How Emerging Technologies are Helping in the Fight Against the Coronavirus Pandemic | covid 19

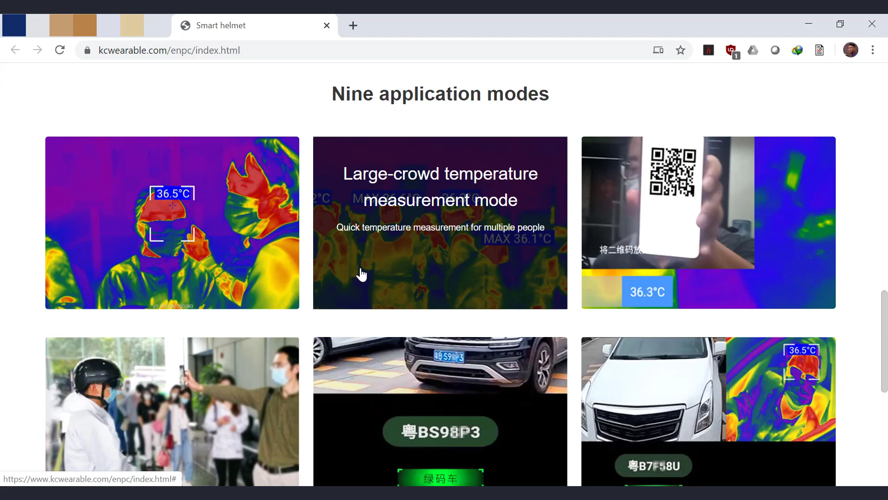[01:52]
an augmented reality visor, a camera that can read QR codes, plus Wi-Fi,
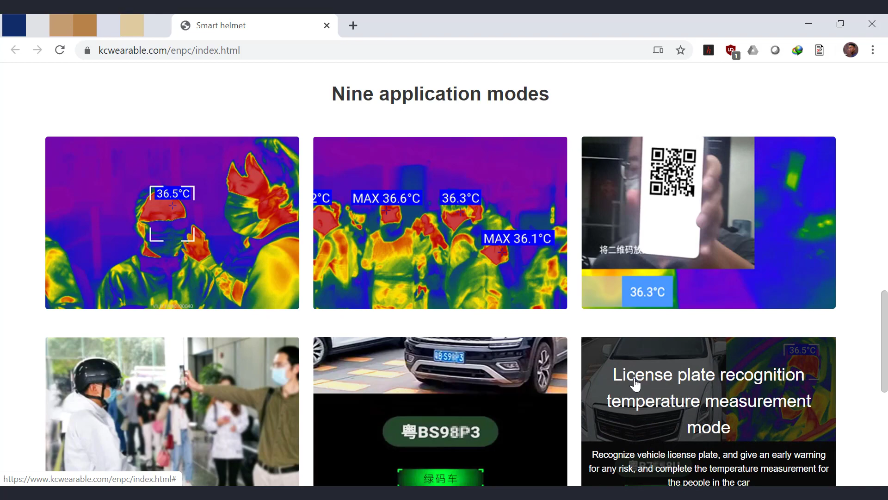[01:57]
Bluetooth, and 5G, so it can beam data to the nearest hospital.